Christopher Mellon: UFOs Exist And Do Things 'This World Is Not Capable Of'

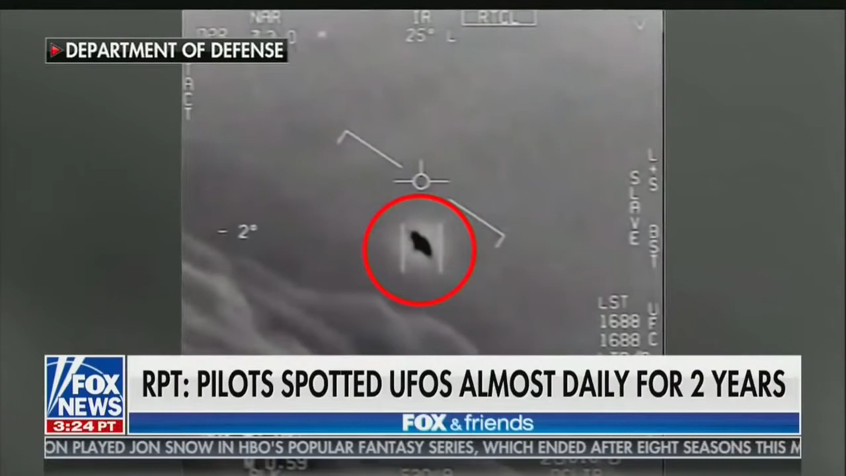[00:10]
Navy pilots are claiming they've spotted UFOs nearly every day for two years. Wow. Look at this, man. Look at this, man. Wow. At first, the pilots reportedly thought these objects were part of a top-secret drone program, but a near collision in 2014 changed their minds.
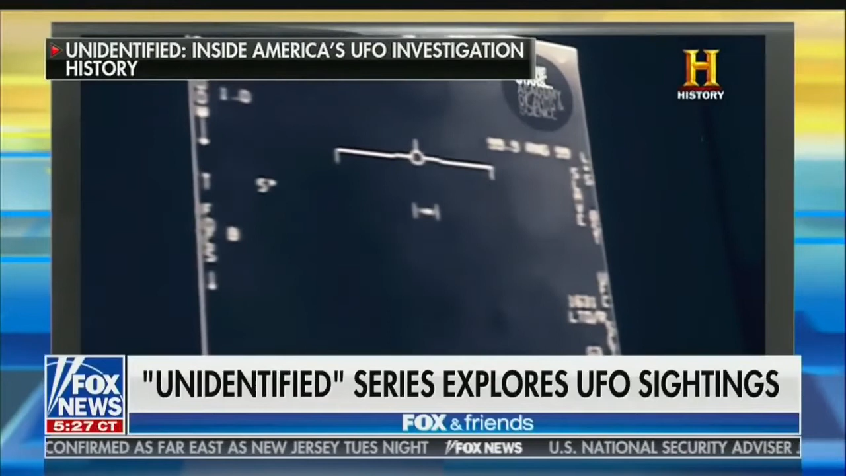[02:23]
The object then appears to accelerate rapidly, disappearing off screen.